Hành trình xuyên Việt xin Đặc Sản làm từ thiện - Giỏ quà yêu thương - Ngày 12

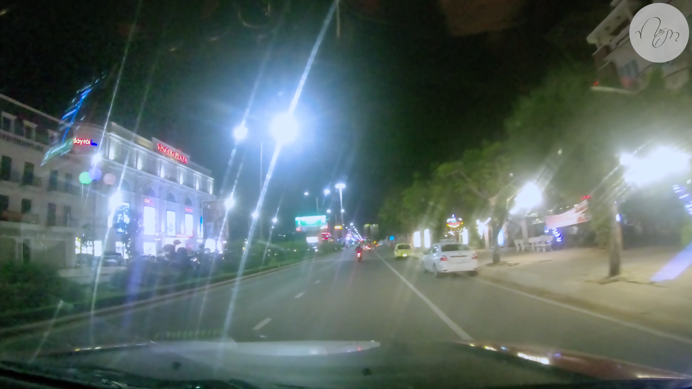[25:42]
Rất là hay khi mà cái con đường Hùng Vương này được quy hoạch cho những cái đường dây điện xuống phía dưới, không lộ thiên nữa. Đấy là một cái điều rất là mới mẻ ở các thành phố lớn tại Việt Nam.
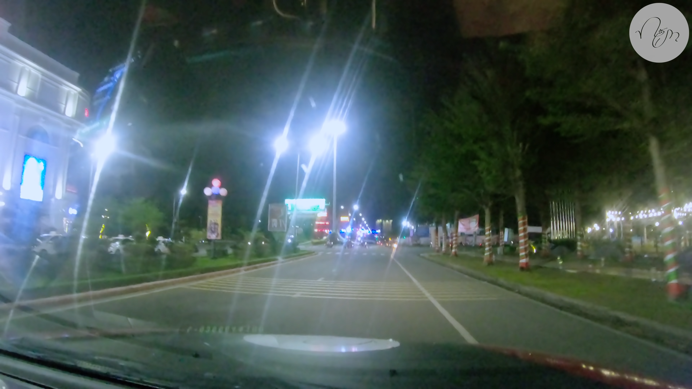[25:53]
Tạm biệt Tuy Hòa nhá. Có dịp mình sẽ quay trở lại đây để
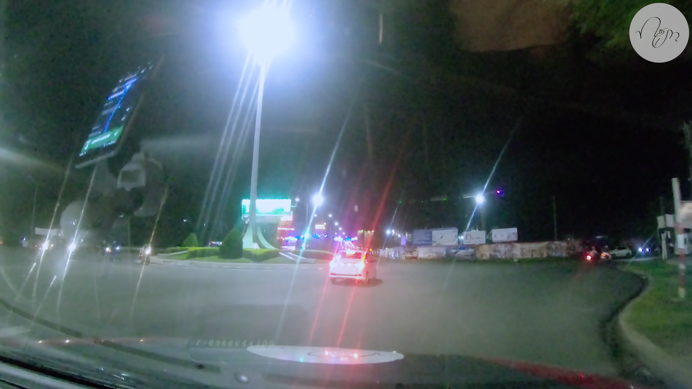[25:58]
trải nghiệm nhiều hơn những cái món ăn đặc sản, và tất nhất là cái tháp Nhạn, kiến trúc văn hóa trăm cổ cái khu vực Nam Trung Bộ này.
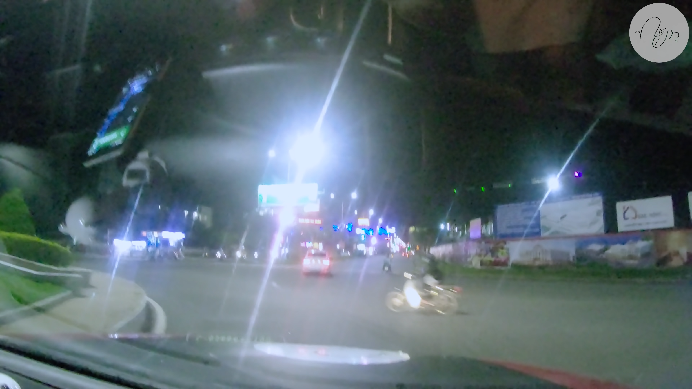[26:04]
Ra khỏi vòng xuyến, okay. Vào Hùng Vương. Đi thôi. Đi tiếp 5 km nữa. Đi tiếp 50 km nữa.